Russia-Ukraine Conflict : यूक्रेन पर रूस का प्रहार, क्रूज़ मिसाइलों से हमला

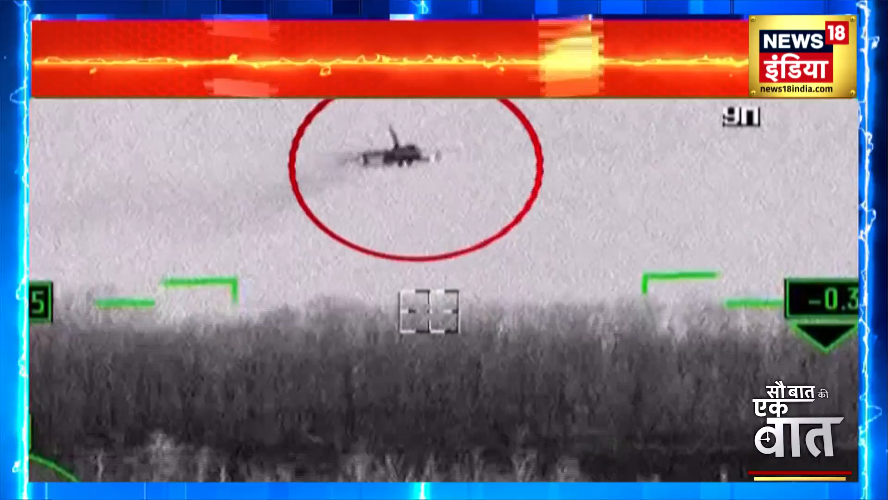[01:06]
لیکن ہوایی حملے کی جو تصویریں سامنے آئیں یہ ان میں ایک سکھوئی 24 لڑاکو ویمان یکرین کی سیما میں گھس کر اس کے سین نے ٹھکانوں
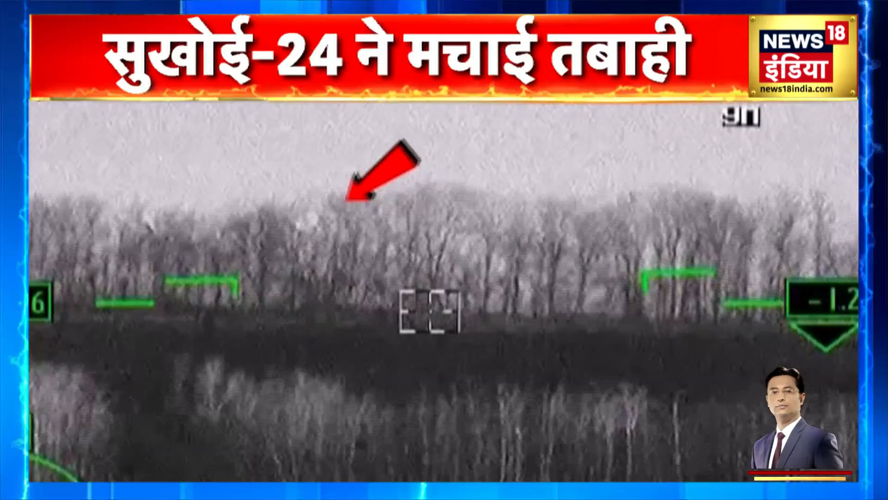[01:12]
پر بم برساتا دکھائی دیا اس ویمان سے گرائے گئے بموں کے پھٹتے ہی وہاں ایک کے بعد ایک کئی زوردار دھماکے ہوتے
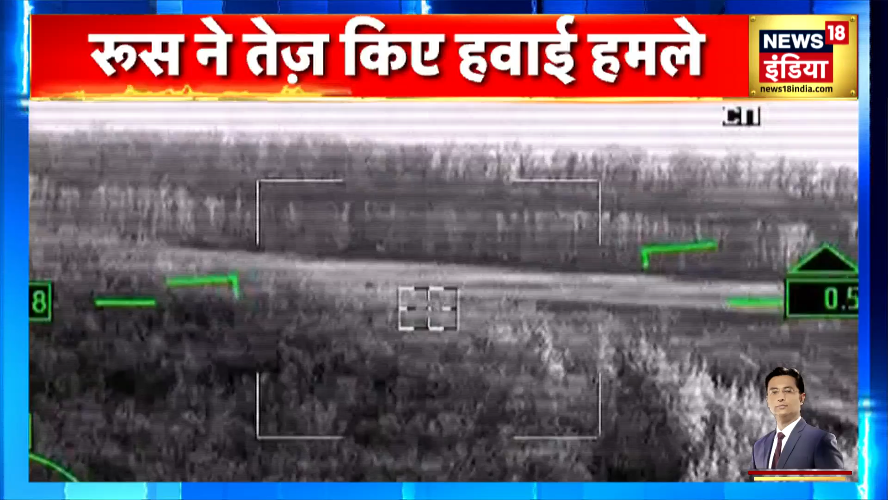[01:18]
نظر آئے اور وہاں سے دھول اور دھوئے کا غبار آسمان کی اور اٹھتا نظر آیا روس نے ان حملوں میں یکرین کی سینہ
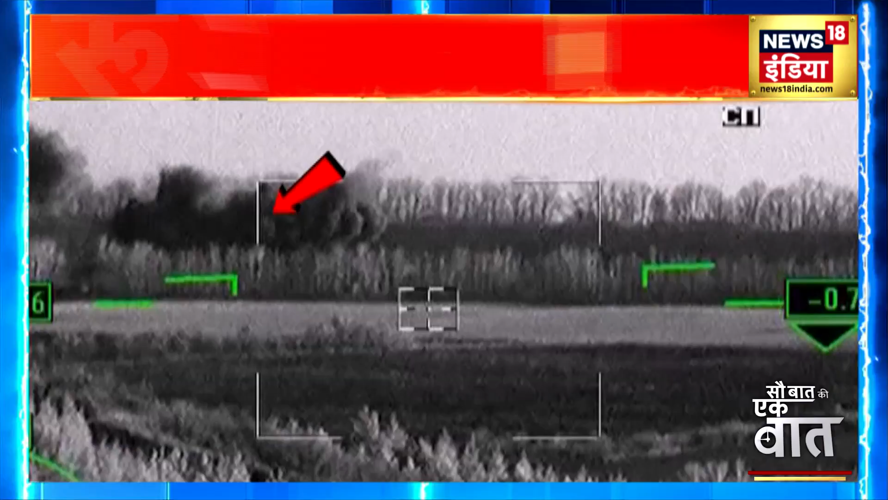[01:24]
کے کئی اہم ٹھکانوں کو تباہ کرنے کا دعویٰ کیا یہی نہیں بموں سے تباہی مچانے کے بعد روس کا فائٹر جیٹ شولے
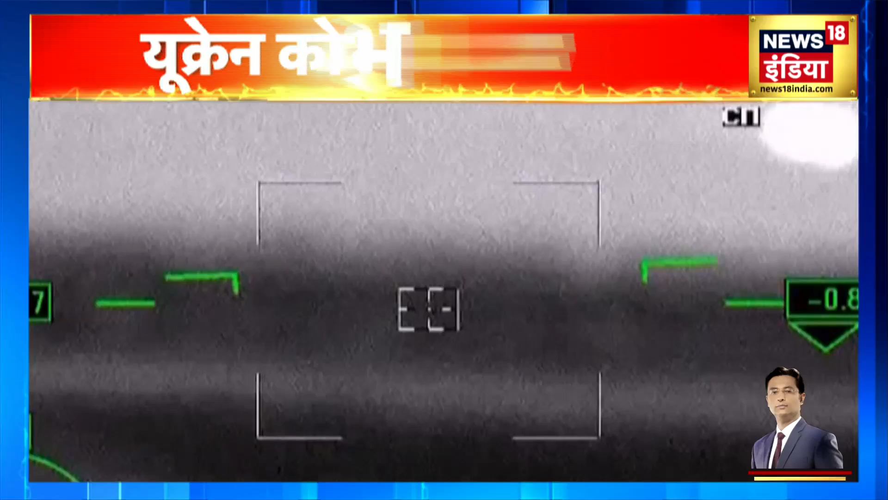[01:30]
برساتا ہوا آگے بڑھتا دکھا جس کا مقصد حملے کے وقت دشمن کی اور سے داگی جانے والی انٹی ائرکرافٹ مسائلوں کو چکمہ دینا ہوتا ہے کیونکہ کوئی بھی مسائل آم طور پر گرمی کی طرف جاتی ہے اور ایسے
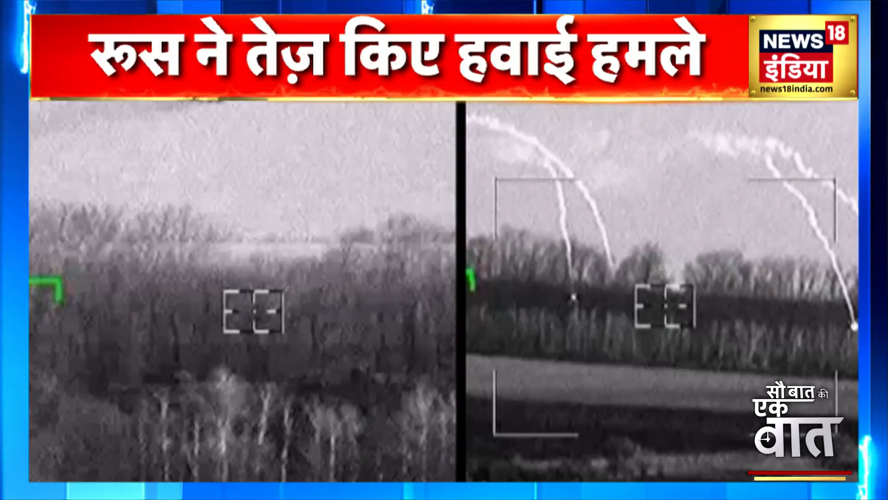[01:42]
میں ویمان سے چھوڑے گئے آگ کے یہ شولے اسے مسائل کا نشانہ بننے سے بچا لیتے ہیں